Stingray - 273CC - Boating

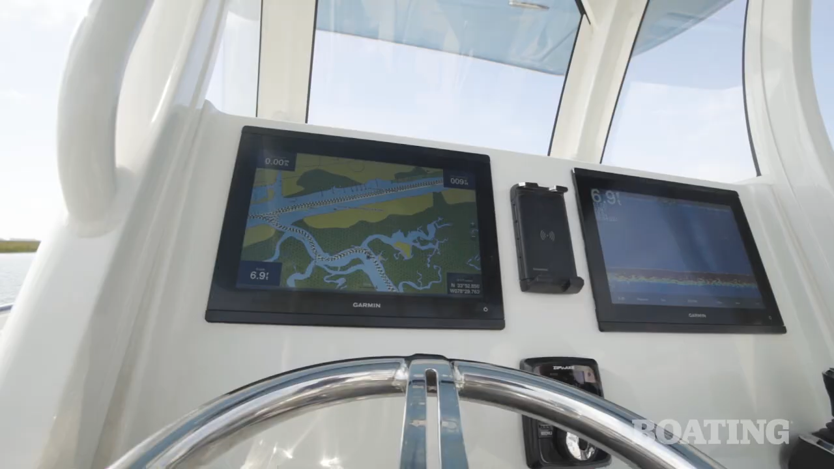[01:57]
For one, you have a 12 inch Garmin display on the dash that's standard.
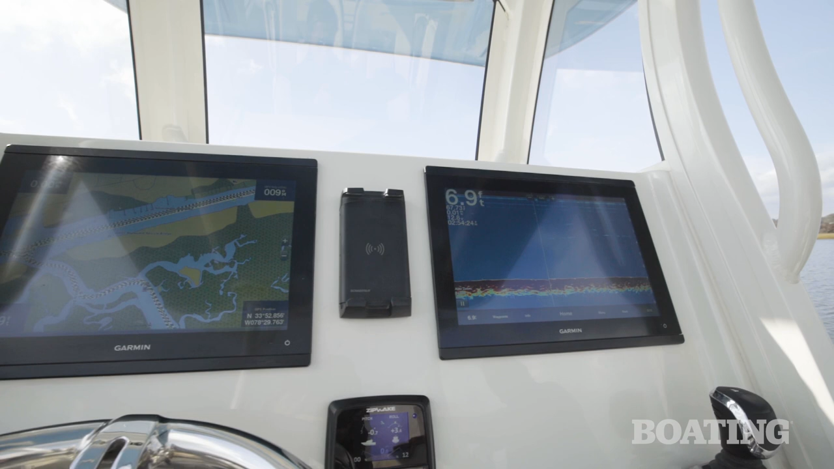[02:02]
We also have an optional one on the starboard side.